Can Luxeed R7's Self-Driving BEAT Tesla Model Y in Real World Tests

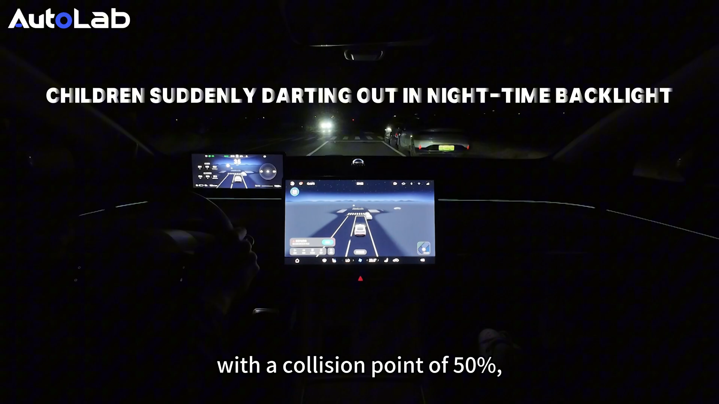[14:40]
and the oncoming lights are extremely blending, making it difficult for drivers. And in this scenario, Tesla shows no reactions.